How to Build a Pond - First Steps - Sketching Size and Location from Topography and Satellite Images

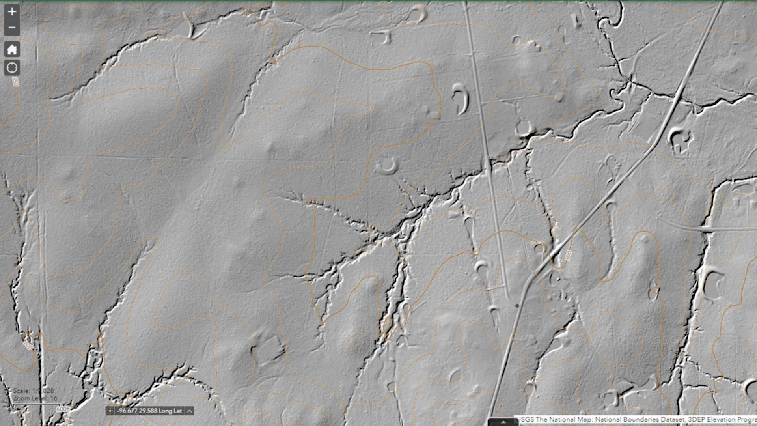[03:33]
This is called a hill shade, um, the hill shade layer. And it just gives us a really clear view of what the property's doing and it removes all of the trees.
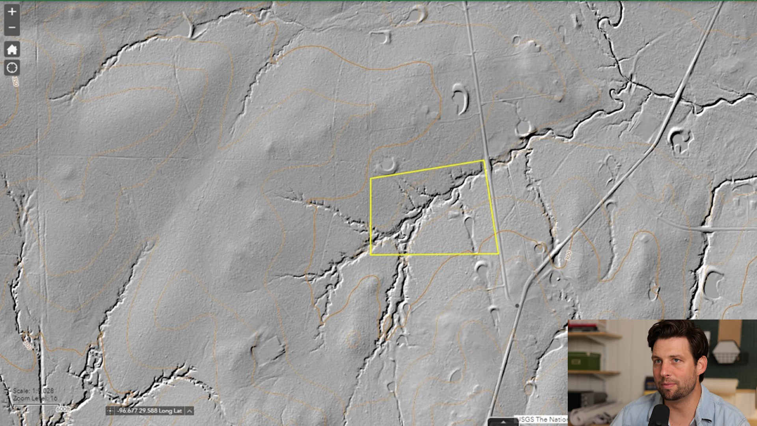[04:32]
It stops on all of the neighboring properties. So we felt pretty good that we would be able to both have the pond be small enough to stay on our property without being pushed back and being a large pond.
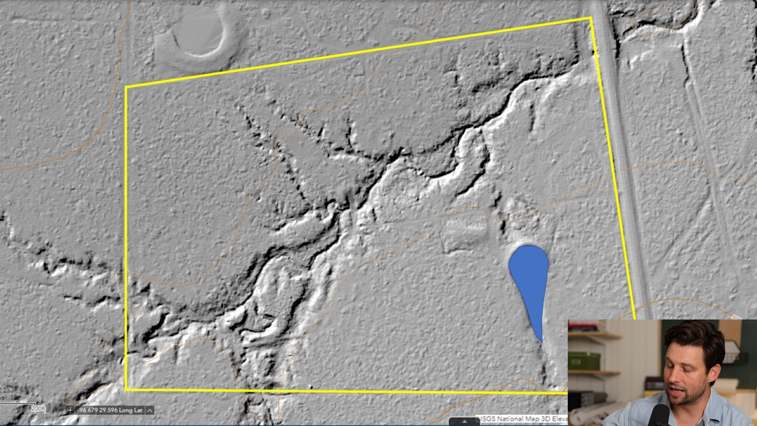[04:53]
Zooming in on the property here, you can see that we have that Creek that runs from the Southwest up to the Northeast, and it actually goes under a culvert under the road. That's another thing that really helped us determine what maximum flow could be is just the sizing of that culvert.
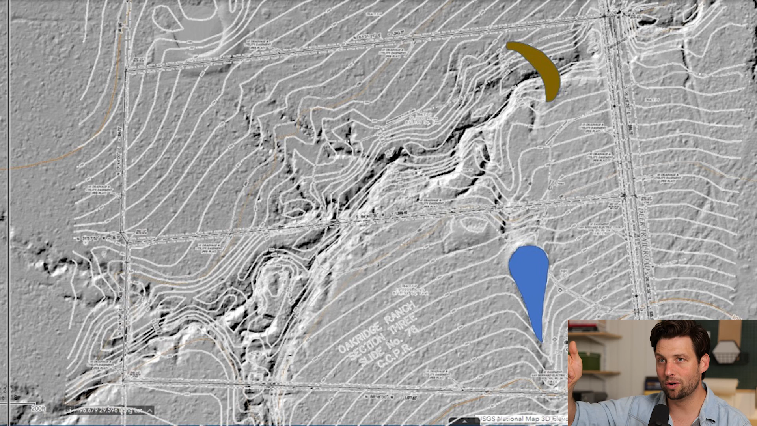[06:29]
What we wanted to do is we wanted to add this dam at the backside of the property. So that far northeast edge, we wanted to add a dam. But what we didn't know is how big can, how high can we take that dam before we start pushing water back off of the property. So what I did is I grabbed a,
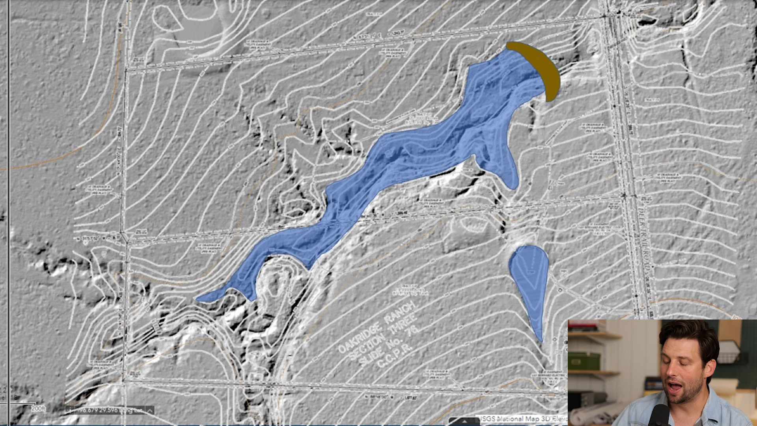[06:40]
I grabbed an elevation that ended somewhere towards the lower southwest corner, a topographical line that ended and wrapped back around before that, and gave us enough room away from that edge that I felt comfortable that we wouldn't be pushing into the neighbors.
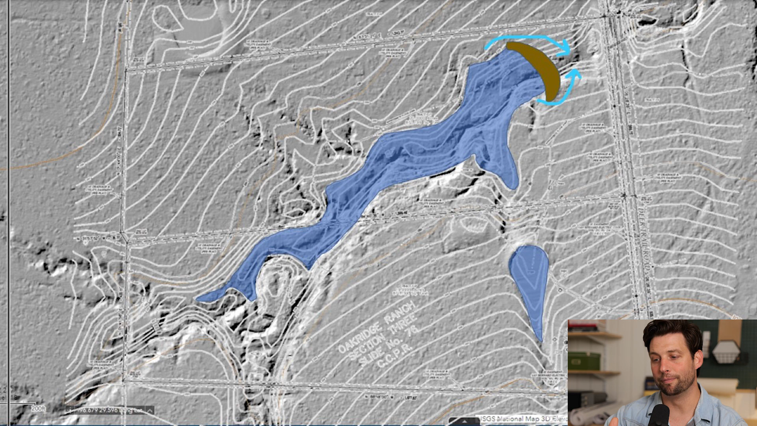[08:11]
finding its way back to the original Creek again, in a nice controlled, slow, slow slope manner. So we don't create erosion in a heavy rain situation. And those two spillways will handle, I haven't done the math on it, but basically it's a whole meadow.